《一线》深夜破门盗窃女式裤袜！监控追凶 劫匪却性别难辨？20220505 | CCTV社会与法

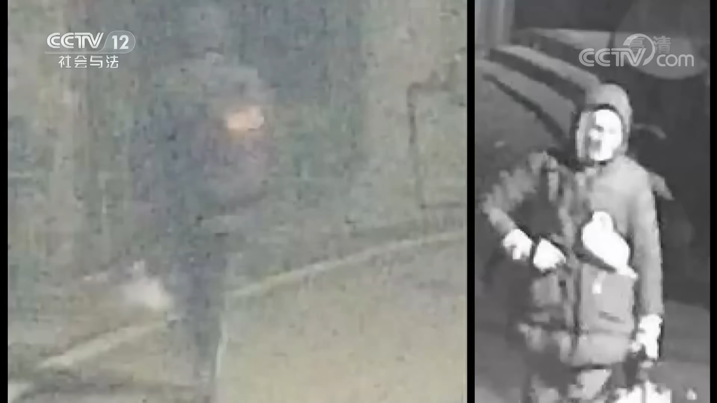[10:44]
结果脸一侧过来，我们一看到去，哦，一个胶皮面具，然后我们都愣了半天在那里。